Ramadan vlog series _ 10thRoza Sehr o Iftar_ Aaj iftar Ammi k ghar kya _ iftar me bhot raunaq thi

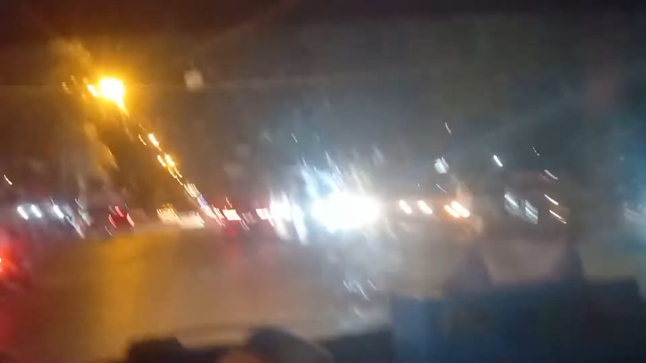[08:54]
ہم جا رہے ہیں آج جہر چرنگی کے پل پہ سے یہ جو نیا پل بنایا ہے جس کا افتتہ 23 مارچ کو ہوا ہے تو آج اس کو میں آپ کو دکھا رہی ہوں کہ کون سا پل ہے وہ اور میں آج اس پل کے اوپر سے گزروں گی آج ہم اس راستے سے آئے تو میرے حزبن
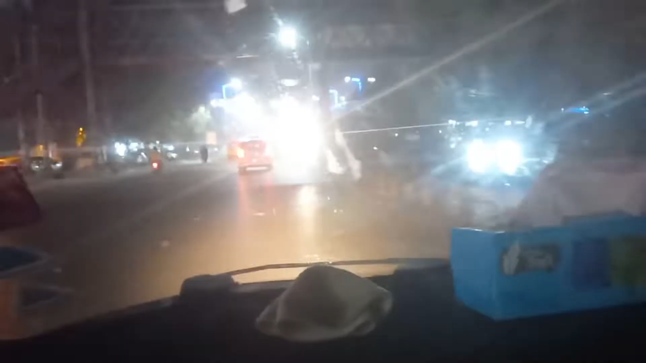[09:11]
نے کہا کہ چلو آج
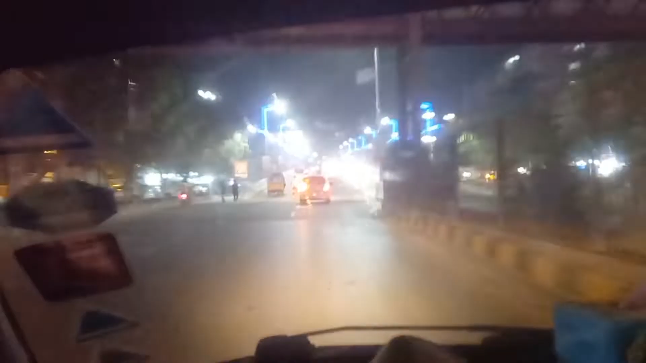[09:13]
تمہیں وہ نیا والا پل دکھاتے ہیں تو یہ دیکھیں جی لائٹے جو لگی ہوئی ہیں سڑک کے دونوں اطراف میں جو یہ
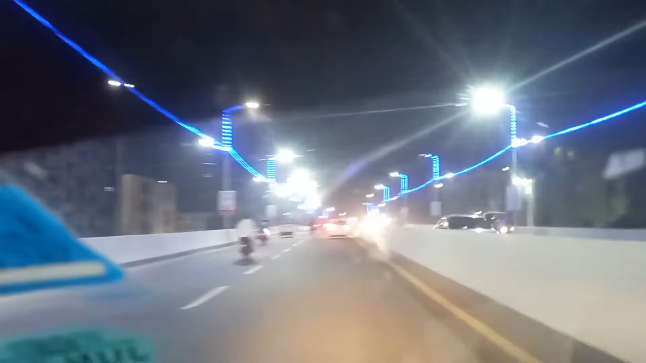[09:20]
نیلی نیلی لائٹے لگی ہوئی ہیں یہ ہے جی نیا پل اب اس کے اوپر سے ہم چڑ
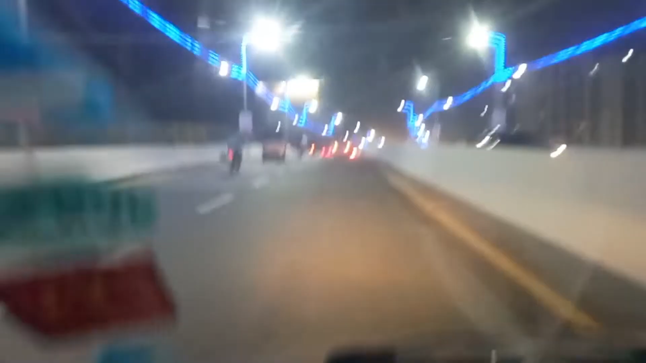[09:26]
چکے ہیں جہر چرنگی سے یہ پل شروع ہوا تھا اور اب یہ اینڈ ہوگا پرفیوم چوک بہت ہی اچھا لگ رہا تھا ٹرافک کا رش بالکل نہیں تھا اور بہت ہی آرام سے ہم اس پل پہ چڑ کے اور اتر گئے تھے اور بس ہم یہاں سے مڑ کے
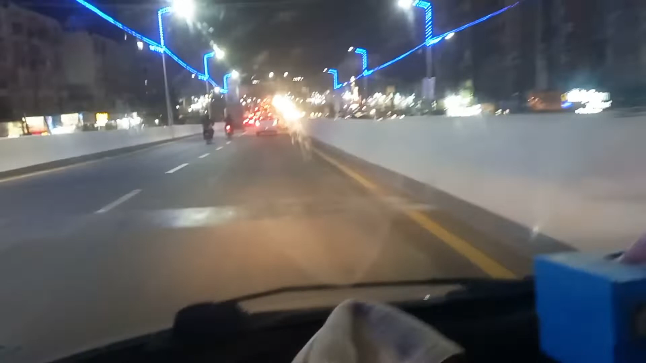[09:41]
اور اپنے گھر کی طرف روانہ ہو جائیں گے یہ اچھا پل بنایا ہے جہر چرنگی پر
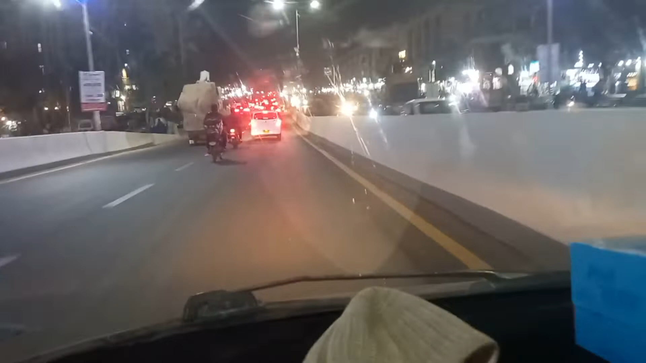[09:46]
یہ دیکھیں جی اب ہم اس پل کے نیچے اترے ہیں اور اب ہم گاڑی موڑ کے اور
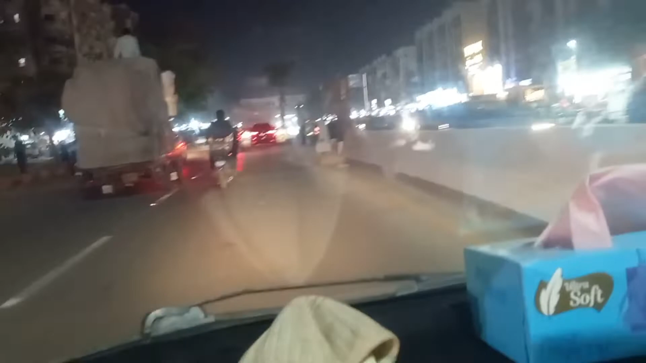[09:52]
اپنے گھر کی طرف چلے جائیں گے تو جی گھر